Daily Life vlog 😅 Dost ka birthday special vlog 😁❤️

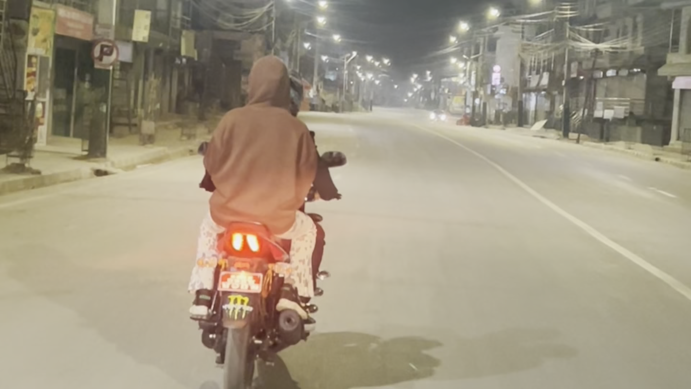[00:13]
आज आप लोग देख सकते हैं ये है काठमांडू का रोड. अभी 12 बज रहा है. 12 बजे का चीज सब सुनसान हो जाता है.